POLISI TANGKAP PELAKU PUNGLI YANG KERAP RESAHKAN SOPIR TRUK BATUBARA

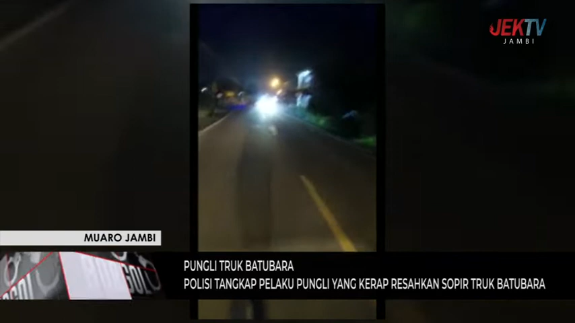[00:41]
Peristiwa pungutan liar atau pungli ini terjadi di jalur angkutan batubara, tepatnya di sekitar Simpang Sijenjang, desa Muara Kumpe kecamatan Gubeulu menuju ke arah pelabuhan Talang Duku.